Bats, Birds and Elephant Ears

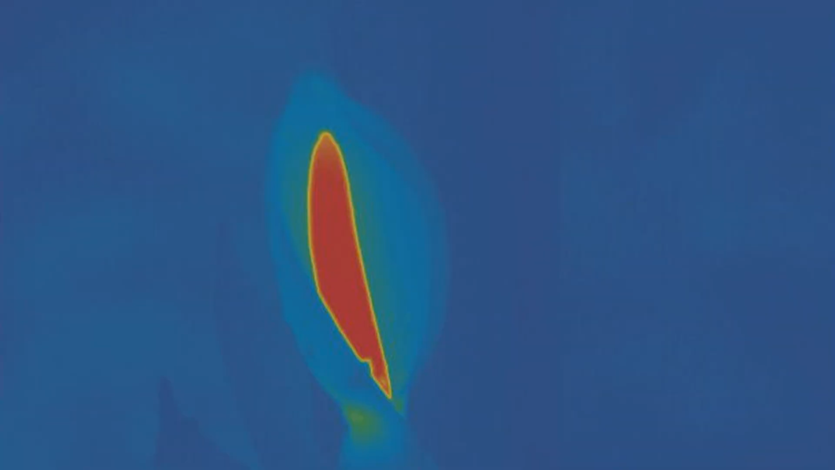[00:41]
The night after opening, the flower becomes hot.
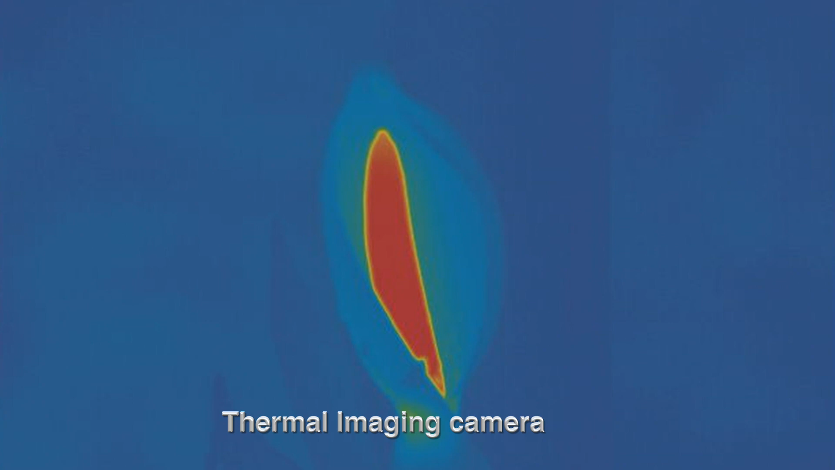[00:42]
That's right, the plant generates heat, which is not a normal plant thing.
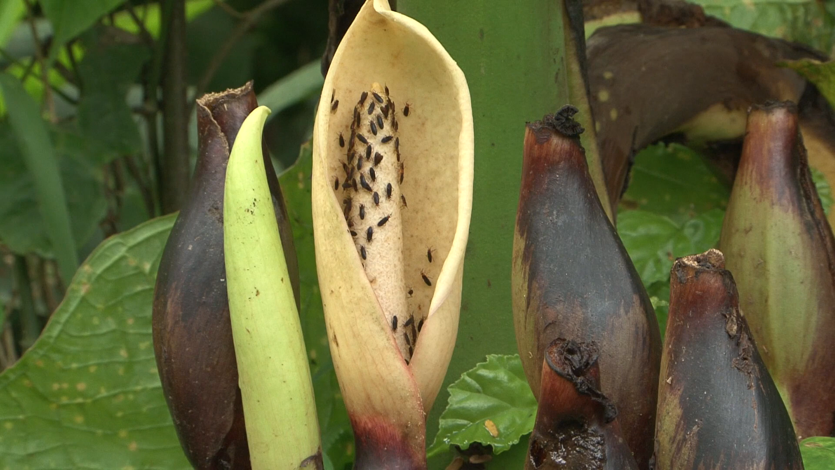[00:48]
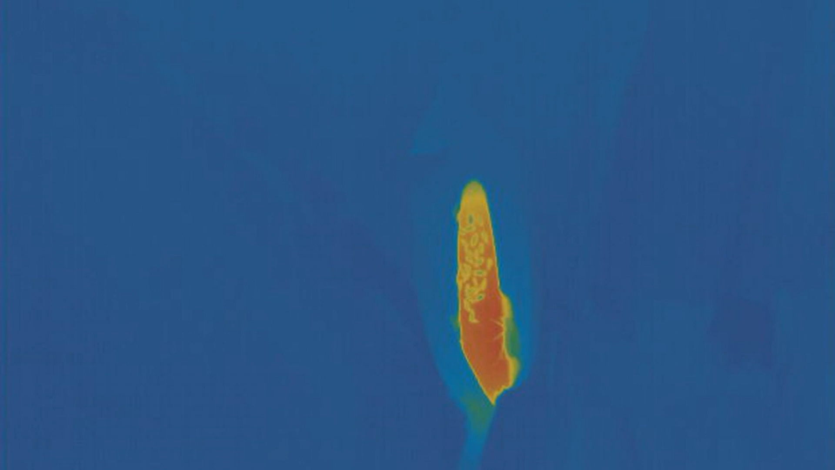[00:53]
The heat helps disseminate an odor that attracts beetles.
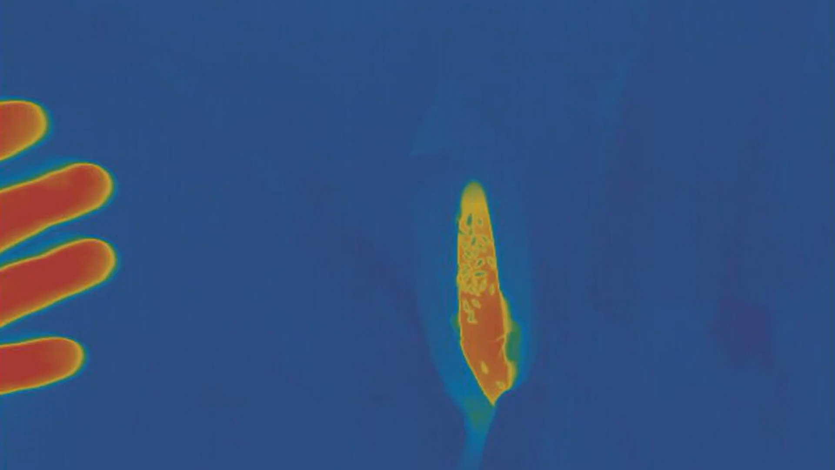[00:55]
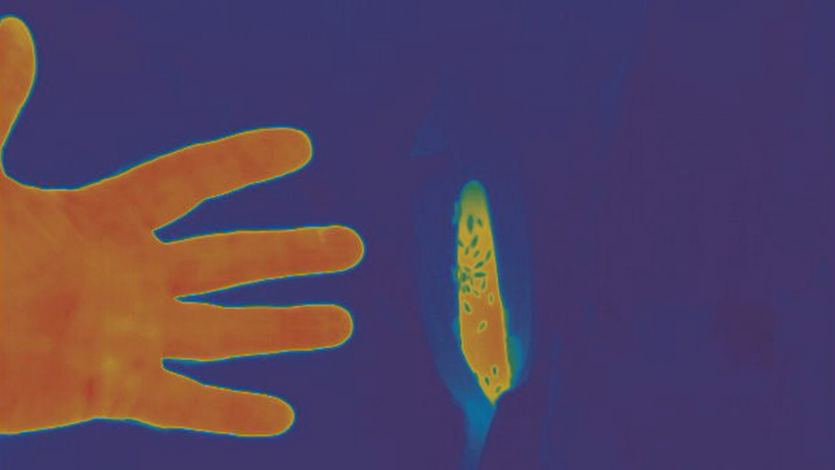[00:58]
As the night goes on, more and more beetles arrive to eat pollen and they get totally covered in it.
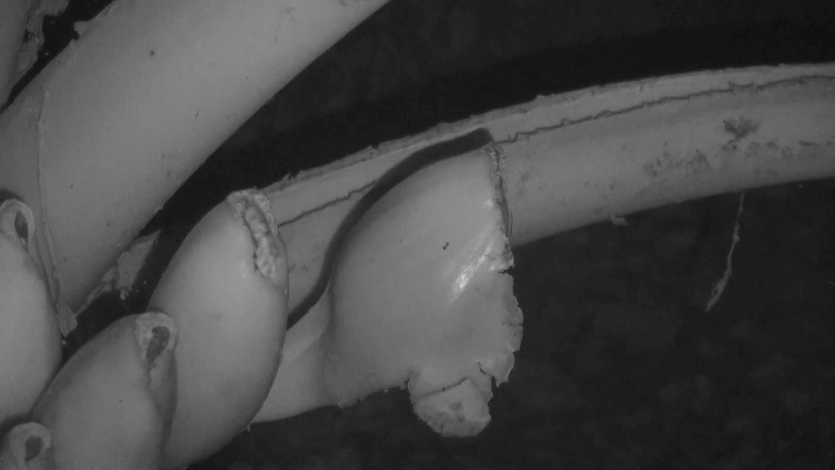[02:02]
The fruit begins its slow motion explosion in the early evening. And it's finally fully displayed by about 1.30 in the morning.
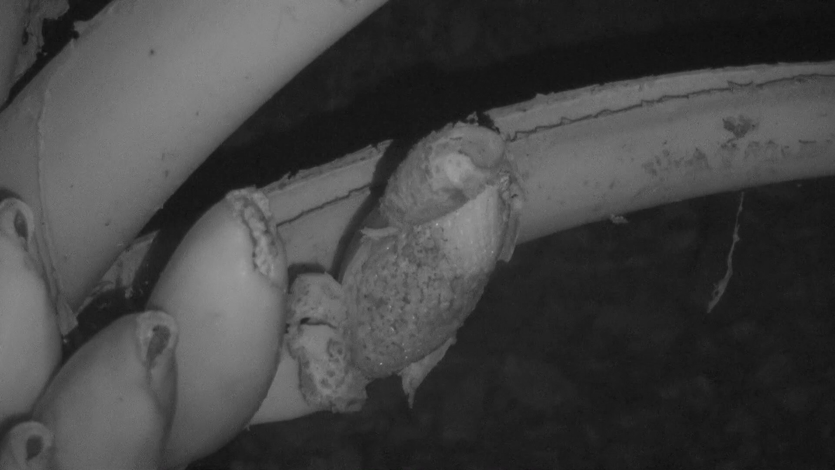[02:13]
Within minutes of being open, short-tailed fruit bats come in to devour the green fruits. By the next morning, only a small amount of the fruit is left over.